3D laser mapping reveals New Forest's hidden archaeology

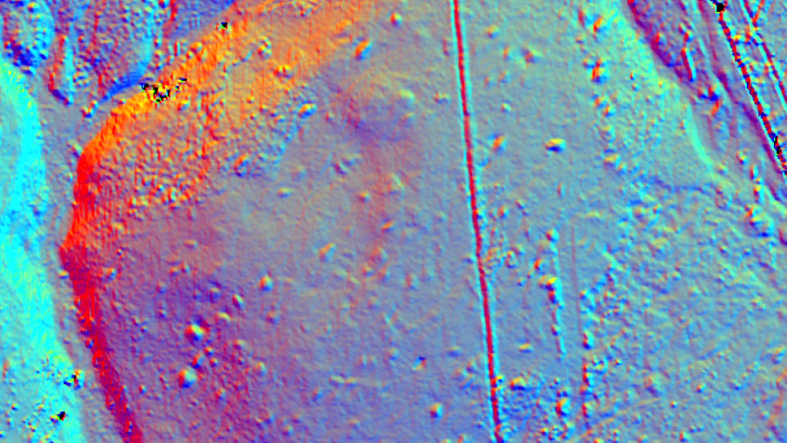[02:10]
including these lumps and bumps in the landscape near Hampton Ridge in the north of the New Forest.
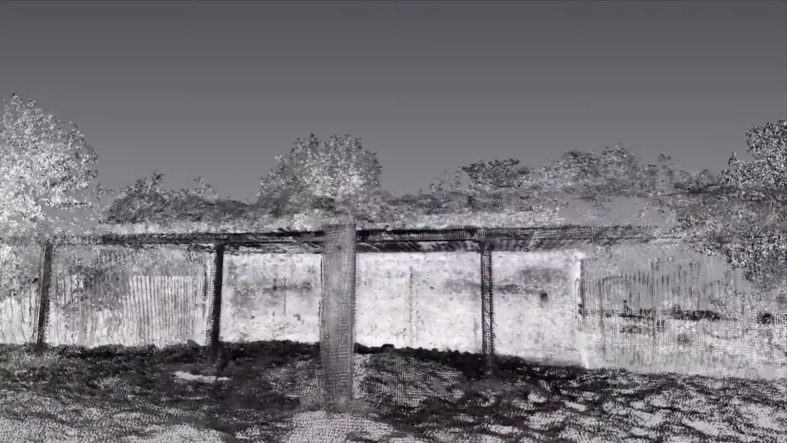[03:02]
record archaeological features in very high detail,
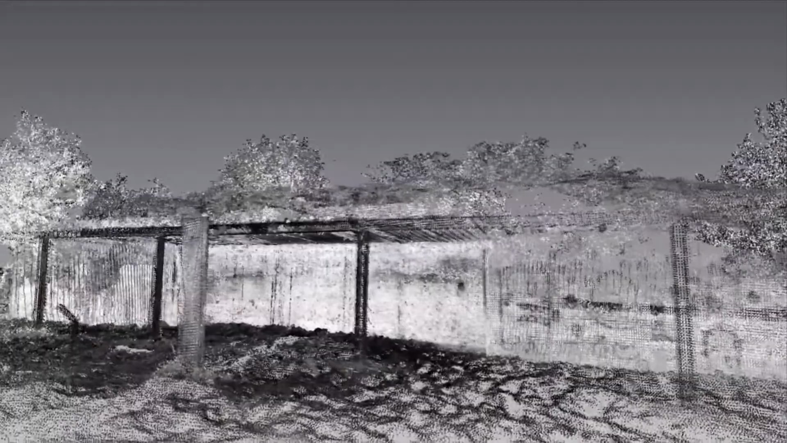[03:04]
including this 19th century rifle range at Longbottom near Godshill.
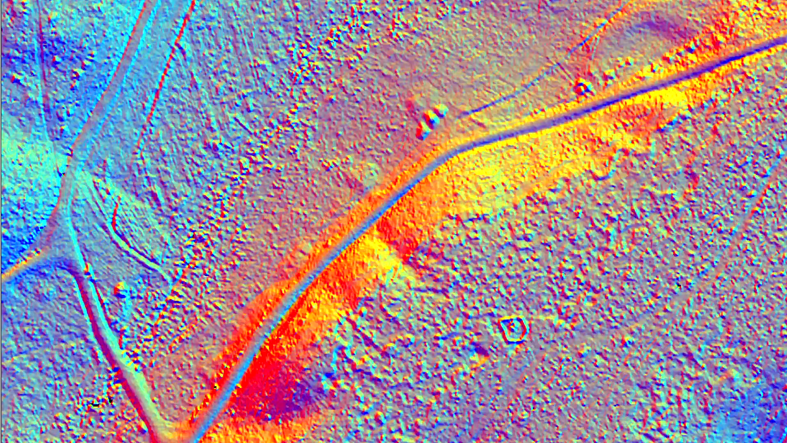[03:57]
There's a fantastic site in the north of the forest where we thought we'd found a feature associated with a Second World War decoy
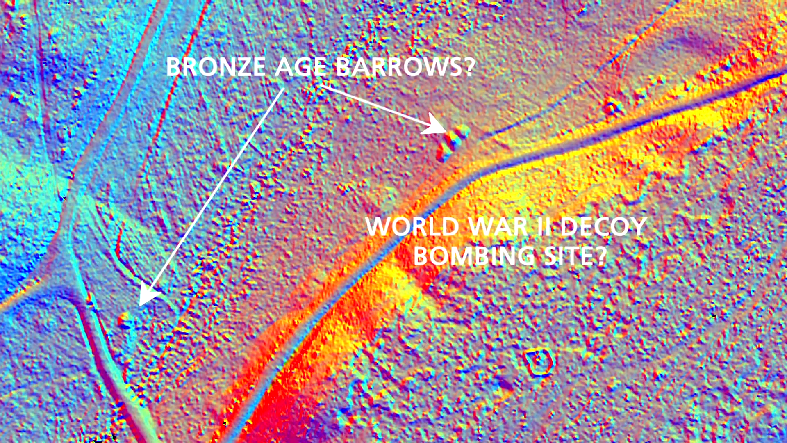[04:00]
bombing site as well as some new prehistoric burial mounds and they look great in the data.